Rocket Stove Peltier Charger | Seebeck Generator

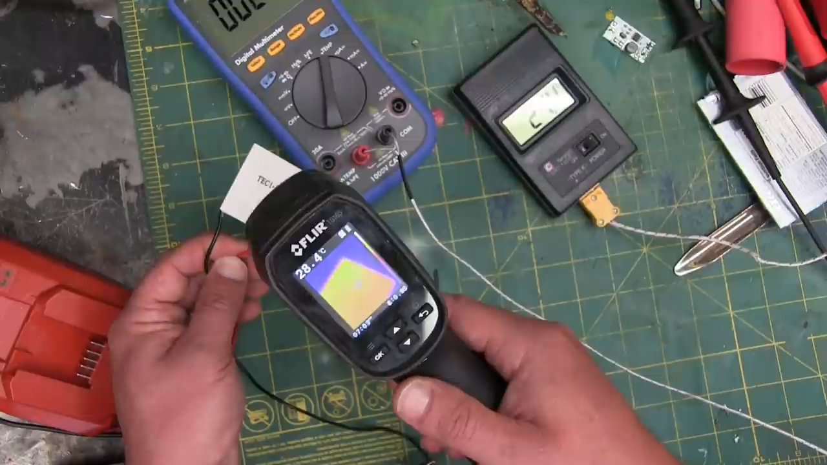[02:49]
On screen: spot 28.4°C
It's only drawn three milliamps and something fucked with it.
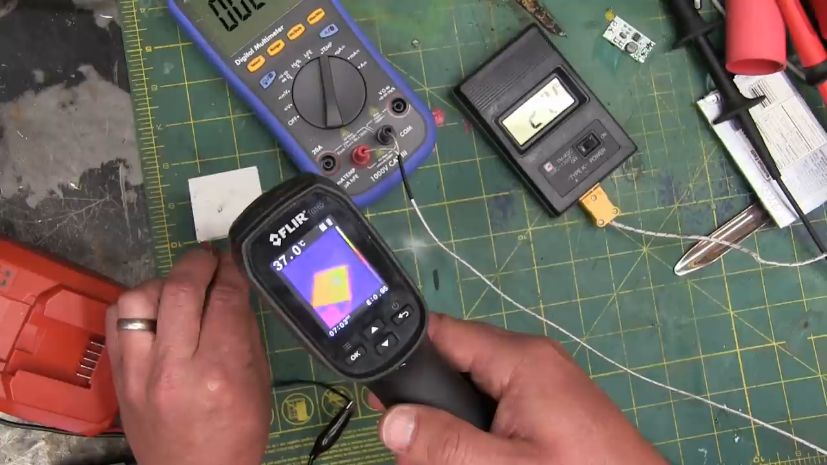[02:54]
On screen: spot 37.0°C
Unfortunately, DOA is heating up both sides. Okay, so we got this one's fucked. That's what's going on here. Nobody panic. Oh, just this thing.